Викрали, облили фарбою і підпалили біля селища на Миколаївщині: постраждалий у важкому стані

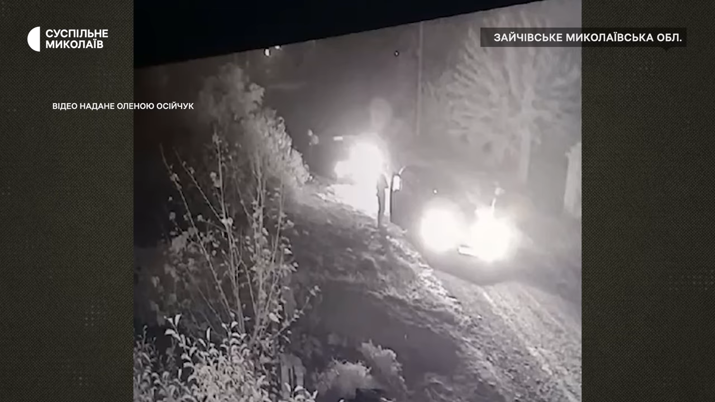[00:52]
Після того Сергія привезли до його будинку, де чоловіку вдалося вибігти з машини та заховатись у своєму дворі, говорить Олена. Каже, це видно на відео з камер відеоспостереження на вулиці. О 22.20 чоловік прибіг до сусідки навпроти. А він заскакує.